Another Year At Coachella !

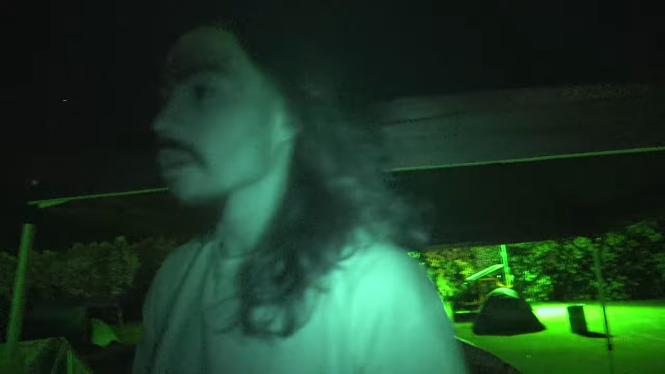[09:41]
got that night vision on. He got the night vision. Yeah.